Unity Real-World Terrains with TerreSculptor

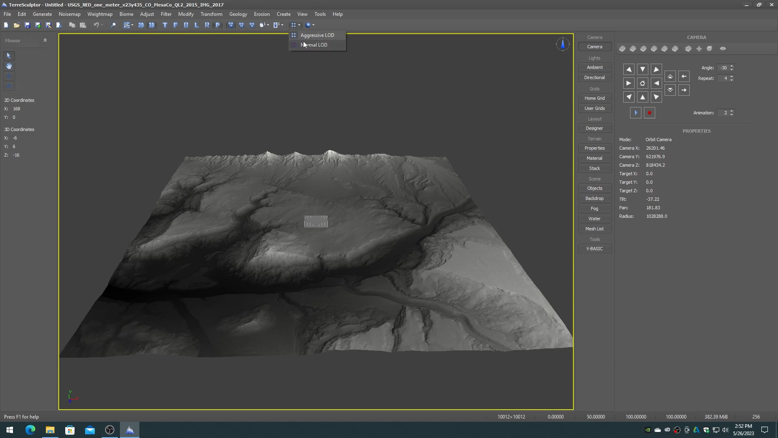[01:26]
Crop or resample the height map to a power of two size such as 2048 or 4096. In this example, we will be using 8192 since we want a large 8-kilometer terrain.
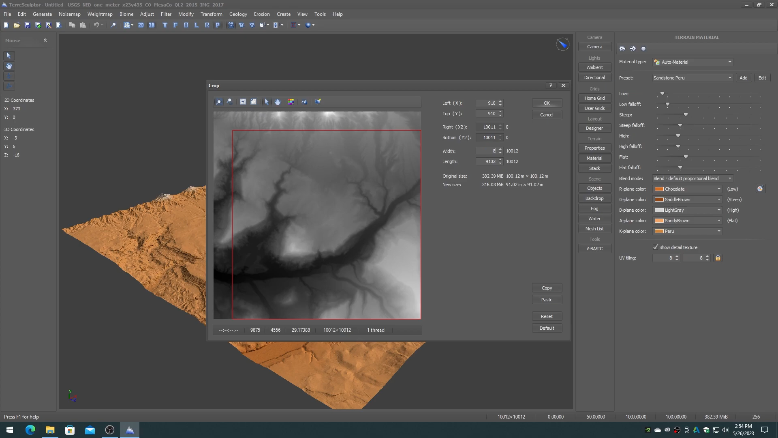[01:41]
If you resample, then you'll have to use the original resolution in the terrain size properties in Unity. Normalize the height map. Check the file scale range for the height map as we will require that for the Unity terrain vertical range. In this example, 633.7 meters.
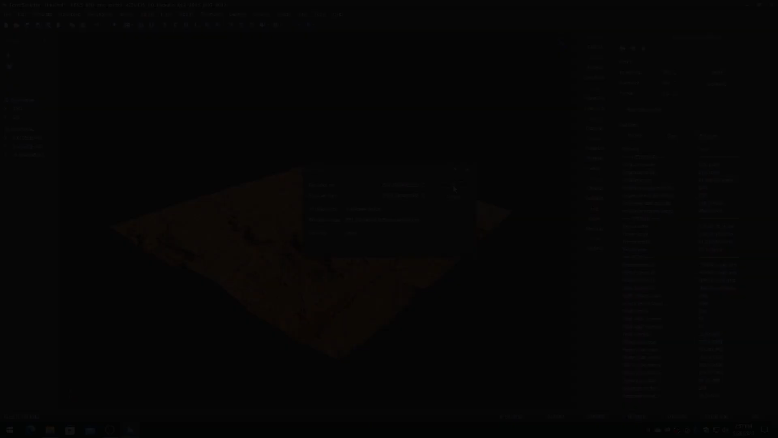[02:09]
To export the height map to be compatible with Unity terrain tools,
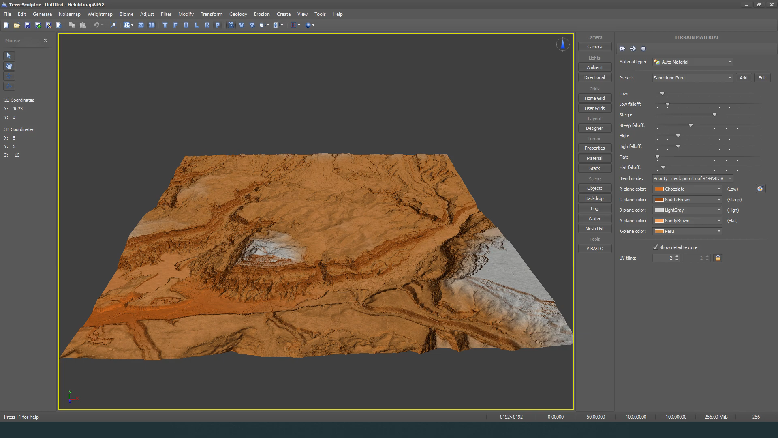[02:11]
make sure that the height map is a power of two size. In this example, 8192.
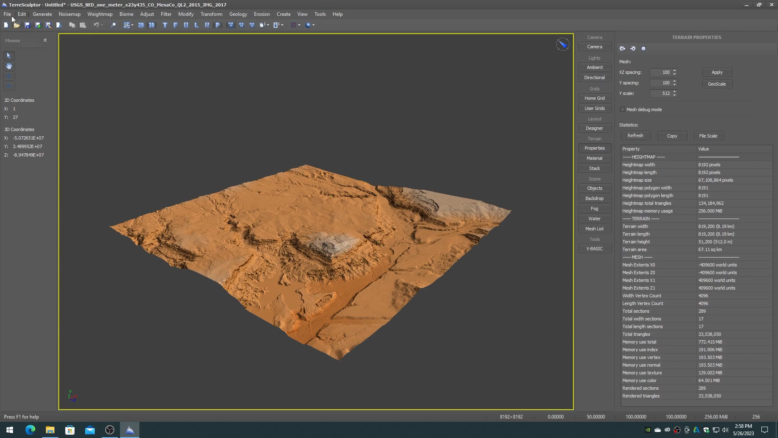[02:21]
On the TerraSculptor File menu, choose the Export Terrain item, navigate to the Save folder, set the file type to Raw Binary, type in a file name such as heightmap8192.raw,
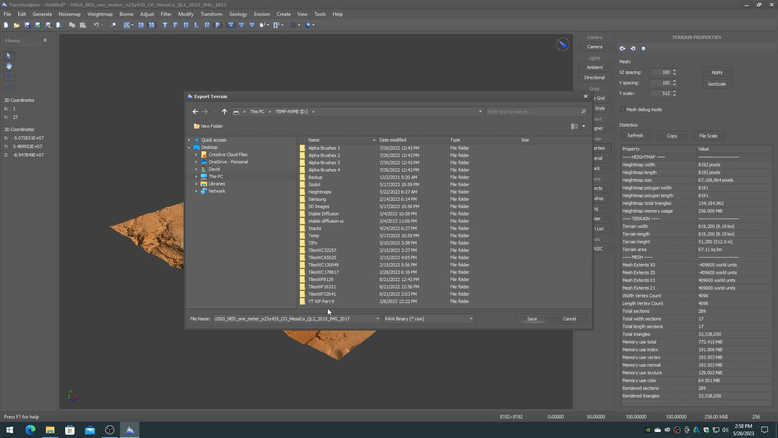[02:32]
and click on the Save button.
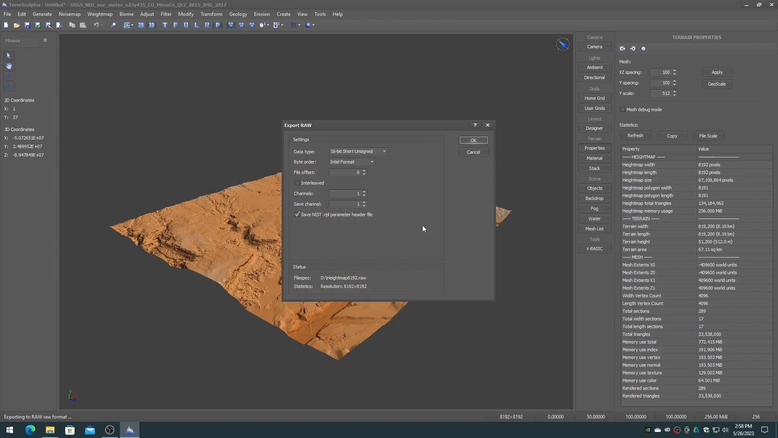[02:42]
On the Raw Export dialog, be sure that the 16-bit short unsigned format is selected and Intel format, then click on the OK button.
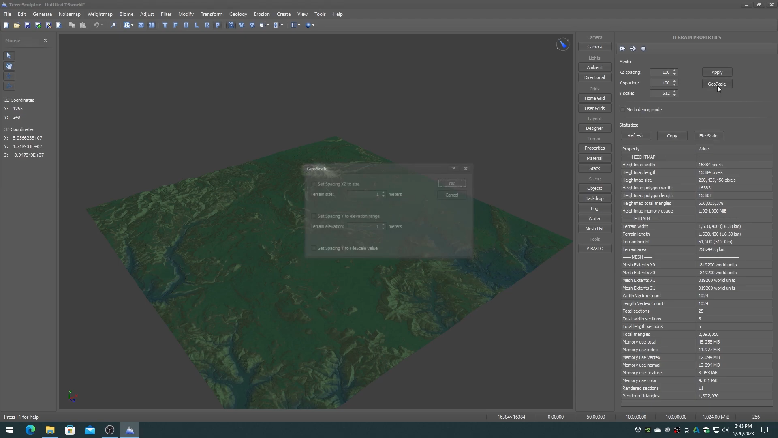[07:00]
In this example, 3599.95. If you get an all-white height map, that means that the location that you chose had voids. So enable the void fill option and re-download.
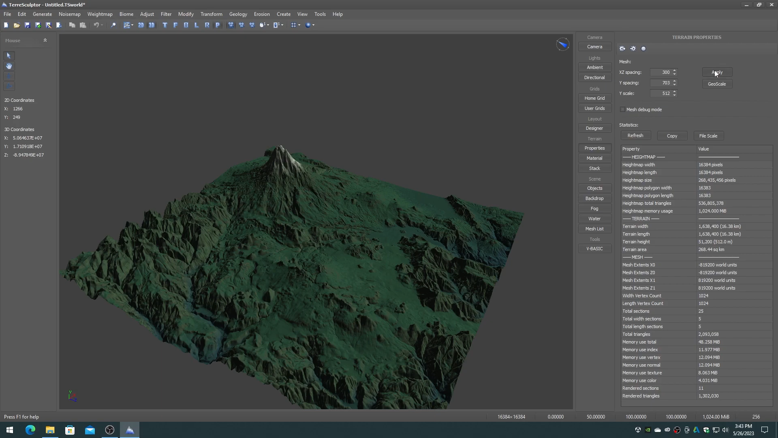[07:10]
To export the height map to be compatible with Unity terrain tools, make sure that the height map is a power of two size. In this example, 16384.
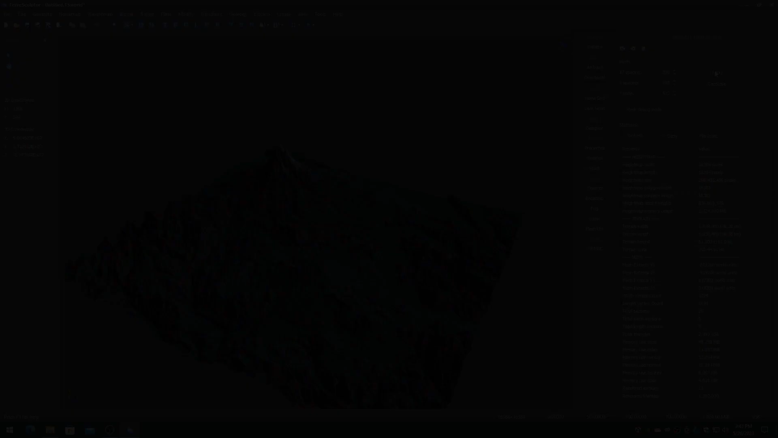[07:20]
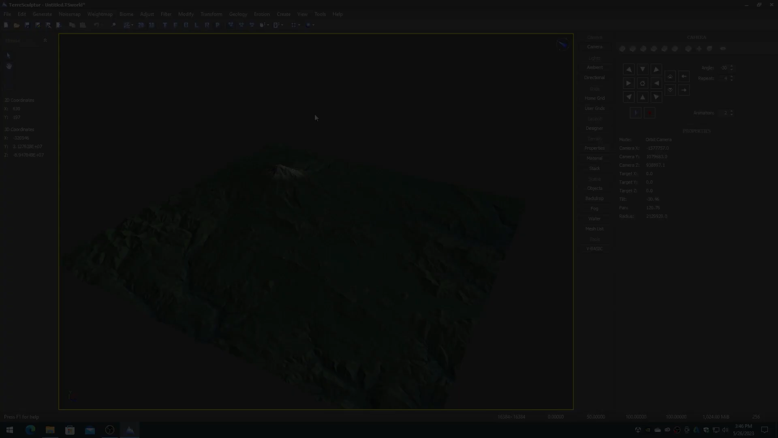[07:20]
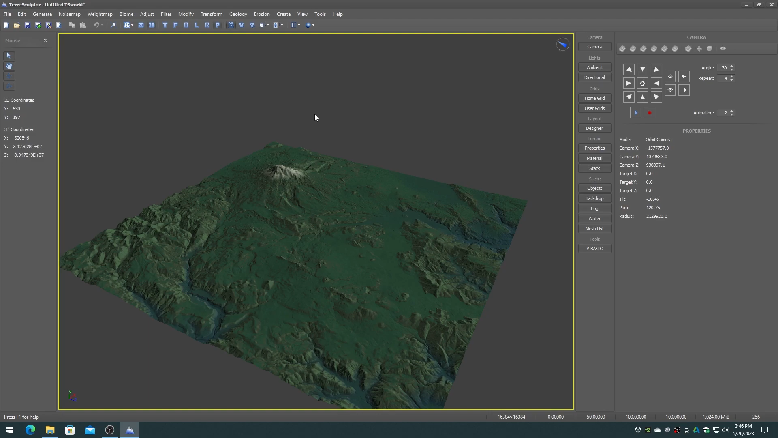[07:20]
On the Terrasculptor file menu, choose the export terrain item. Navigate to the save folder. Set the file type to raw binary.
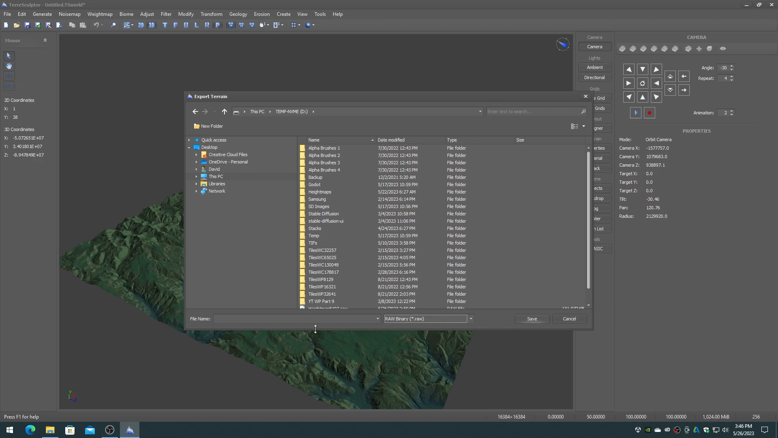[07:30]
Type in a file name such as height map 16384.raw. And click on the save button.
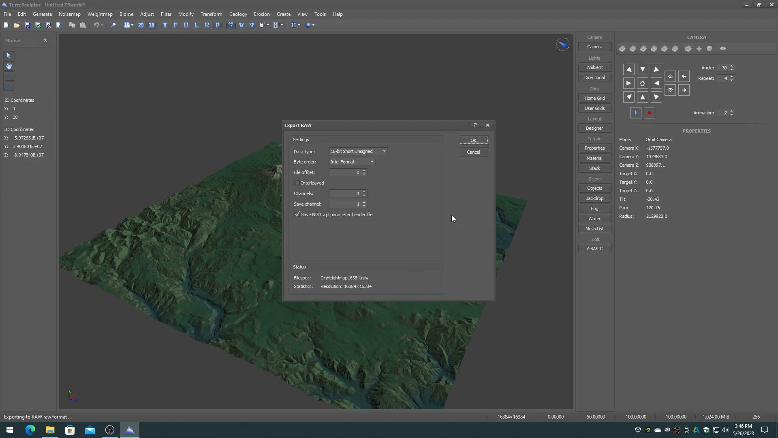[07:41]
On the raw export dialog, be sure that the 16-bit short unsigned format is selected and Intel format. Then click on the OK button.